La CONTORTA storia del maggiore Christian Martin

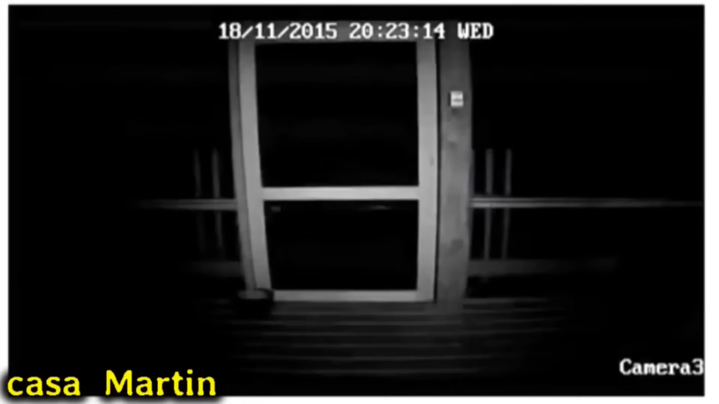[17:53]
Assolutamente nulla. Ok, l'imputato esce, rientra più volte intorno alle 20-21, ma le sue uscite durano pochi minuti. Ed è chiaro dai nastri che Kit si limitò a dare il cibo a uno dei suoi cani e agli altri animali che aveva. Laura Spencer durante la sua testimonianza disse che Kit per uscire utilizzava solo la porta che era video sorvegliata,
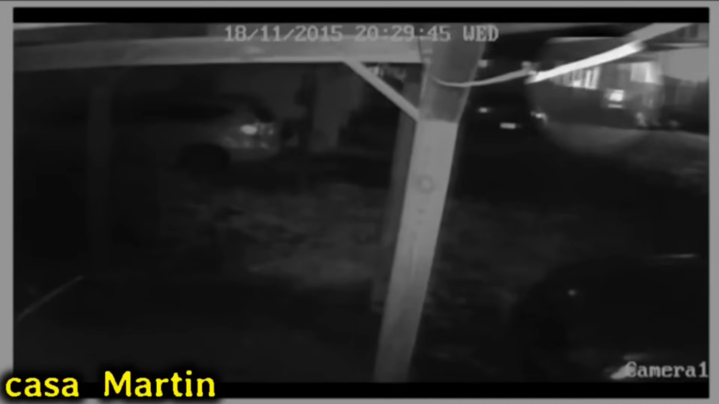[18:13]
ovvero quella sul retro. E che se si fosse allontanato il pomeriggio del 18 novembre per commettere un triplice omicidio,
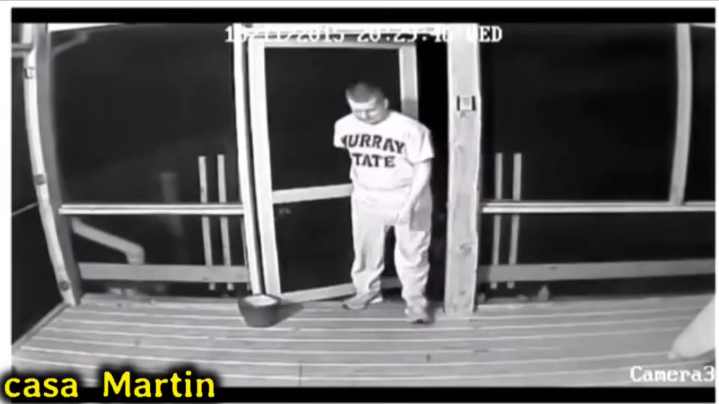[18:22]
lei lo avrebbe notato molto probabilmente. Ma non ho finito qua. Earl Jett, ve lo ricordate l'uomo che abitava sulla Rostown Road, disse di aver sentito l'esplosione alle 2 di notte. Peccato che Kit era a letto con Laura e una telecamera che riprende un punto di Rostown Road alle ore 11.30 catturò quello che sembra essere il fumo di un incendio.